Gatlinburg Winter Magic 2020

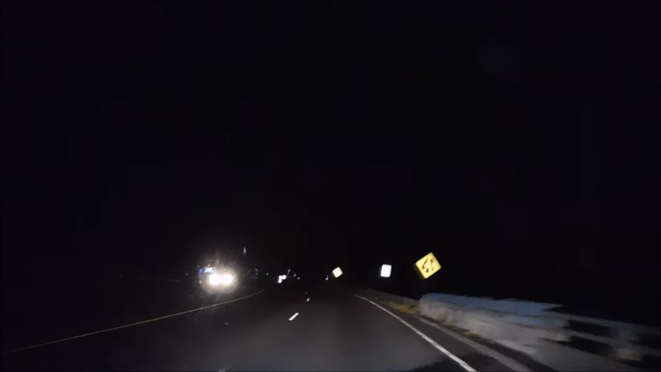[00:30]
All right, guys, Leonard Weasel is back tonight, and we are coming into Gatlinburg for the 2020 Winterfest, Gatlinburg Winterfest lights, Christmas lights, and we were going to show you the lights here in Gatlinburg, guys. I feel like there's more here, actually, than there is in Pigeon Forge and Subdiviral. Maybe it's because the town is, it's as big, but it's more kind of compact.
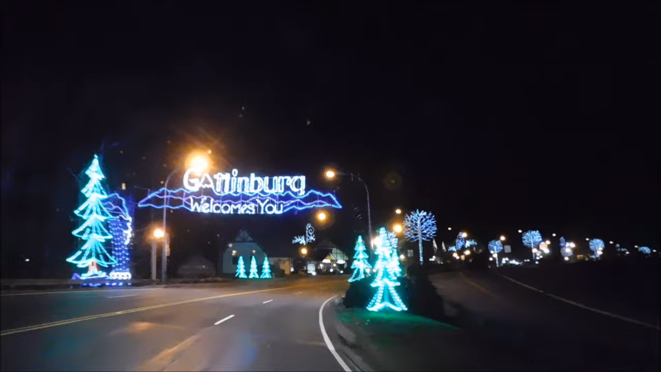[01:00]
So coming in right here, Gatlinburg welcomes you. I love these trees. Yeah, look at the trees made onto the light poles, guys.
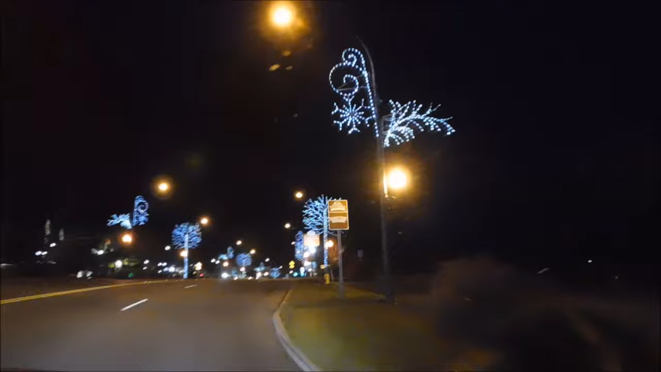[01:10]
They really, really, like, Gatlinburg goes farther out than any town here in the Great Smoky Mountains on their lights.
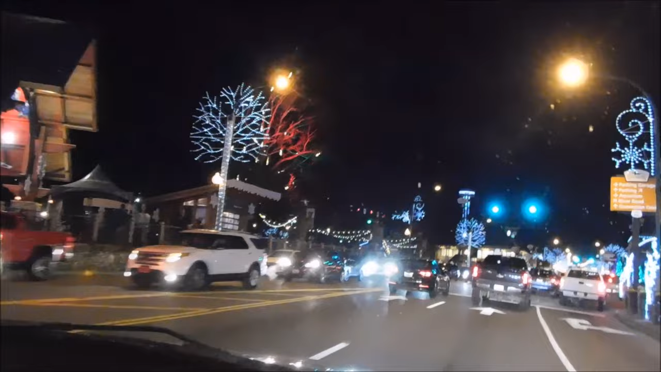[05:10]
Not really? Maybe? I don't know. I don't know. I'm going to have to investigate that when we get time to get a closer view. Yeah. We got Christmas trees right here. Of various colors. That archway goes all the way down the back room.
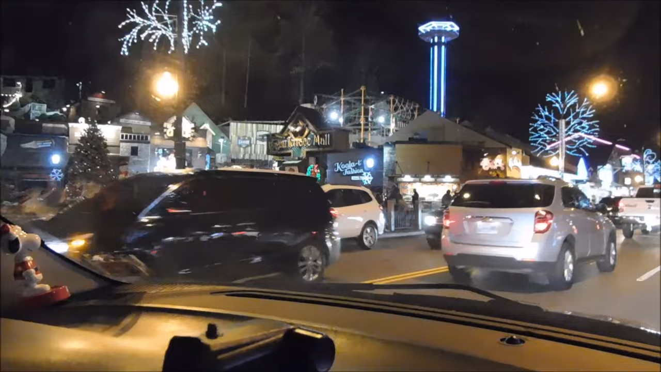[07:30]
Regan Terrace. Regan Terrace Mall has quite a bit of Christmassy decor out. Yeah. They do.
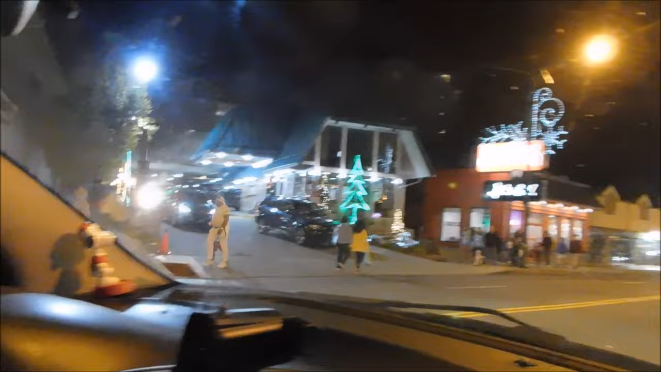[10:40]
that Reagan Resort Inn, that's lit. Yep. Their sign is missing. It's laying on the ground. Oh. It's another one that's a big one in the last couple of days. I don't know.
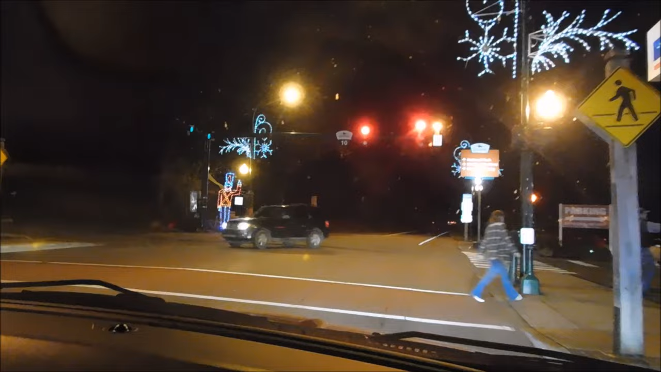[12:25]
Really big toy soldier over there directing traffic. Yup.
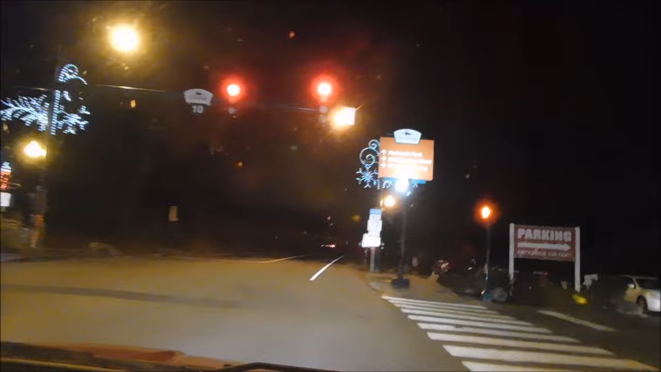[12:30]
I'm sure he's taller than we are. He's pointing to more lights, he says. Check out their Christmas lights. Yup, I see that.
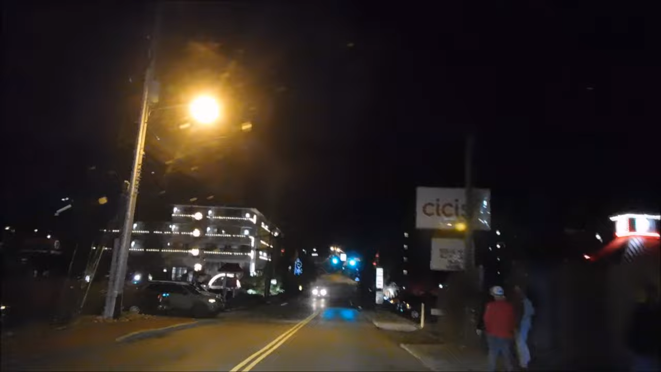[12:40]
I like the snowflakes. They're just cute.
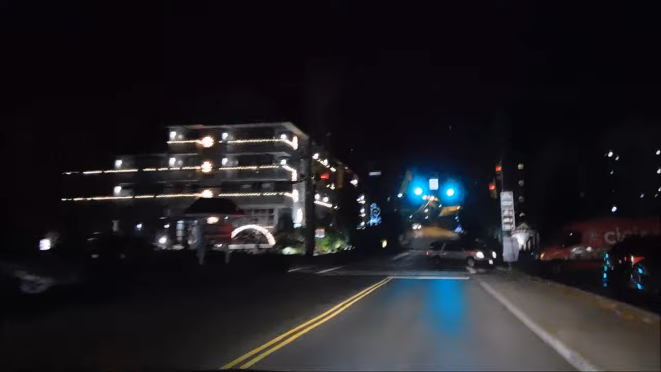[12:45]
It's a nice touch.
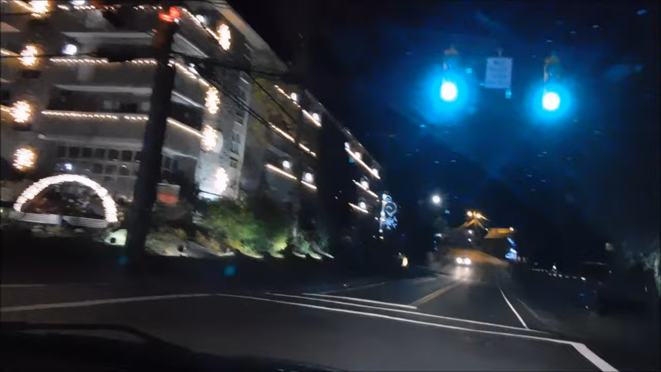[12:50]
Alright guys, we're gonna go down the back strip right here and show you the lights down River Road. I think that's what they call it down there. Mhm. Comes down by the Peddler Steakhouse and Berskin Lodge on the river, which is a very nice place. And the Peddler has the best stuffed shrimp ever.
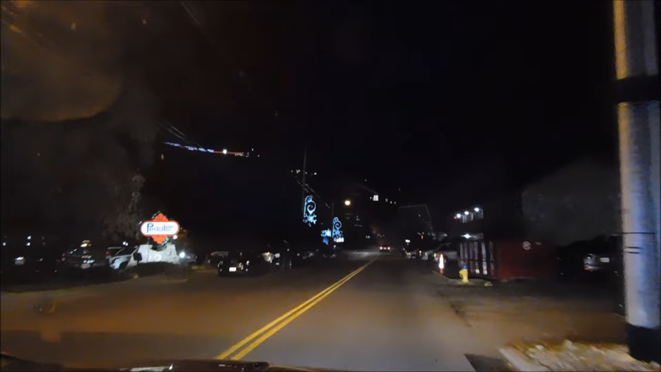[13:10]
The best salad bar I've ever eaten. Oh, yeah. I would go literally just for the salad bar. I love the Peddler. If you're into salads, it's a salad lover's drink. You can just go there just for the salad bar and not get full with anything. Entirely. Golly, they got the lights up there on the sky bridge. They got it decked out up there too. Vence has some lights. Yeah. Vence has got one weird looking light right there.
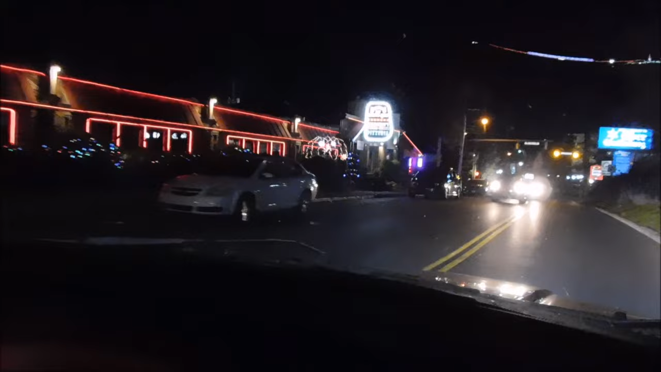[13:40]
It's... What? That? That's a wagon.
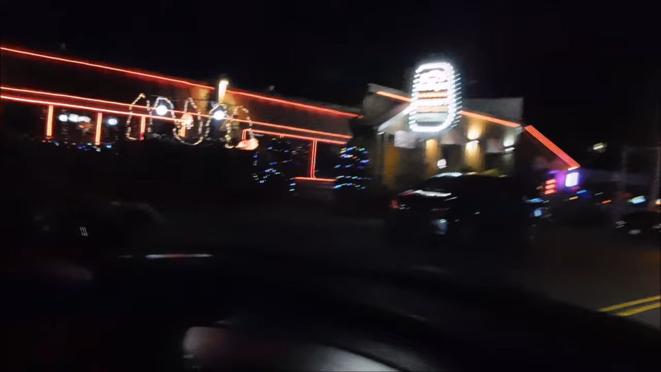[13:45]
Oh, I see that. That's a covered wagon. Yeah. From the angle I was looking at it, it looked like a big old spider with bigger eyes. I know.
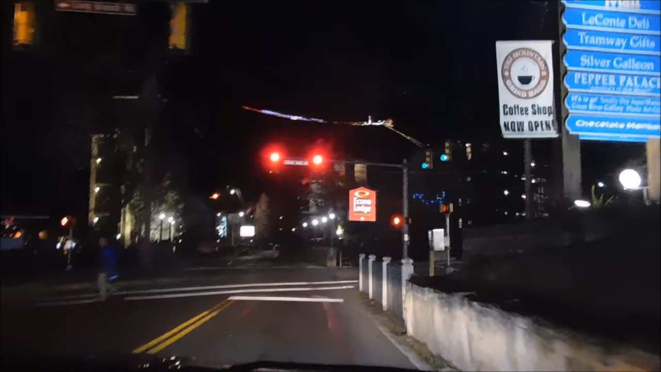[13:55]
If you didn't know the wagon was there previously. Check out their tree. Yeah, that's it.
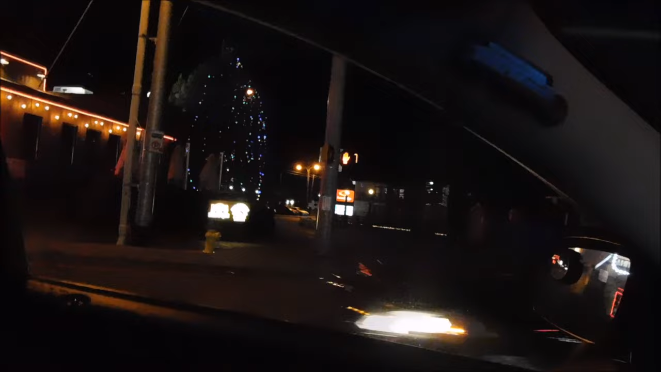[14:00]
If you didn't know the wagon was there previously, it's a little hard to decipher. Guys, I'm gonna take you right down here behind Bendis BBQ in Gatlinburg off River Road.
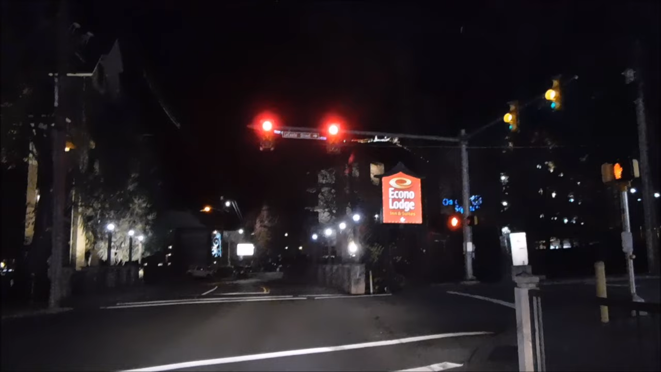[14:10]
Real quick. Just show you a couple little things down here on the lights. And then we'll finish up River Road down the back side.
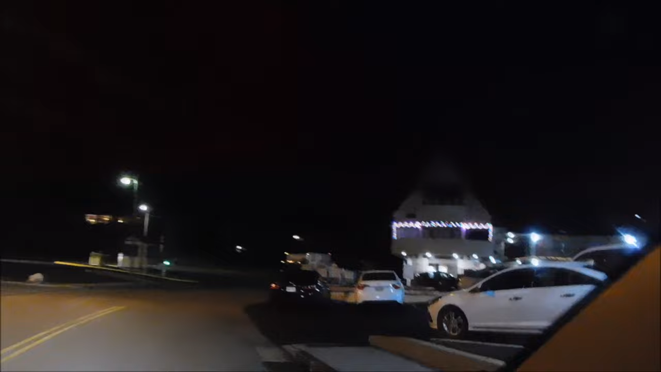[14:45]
There's some lights up here at their hotel.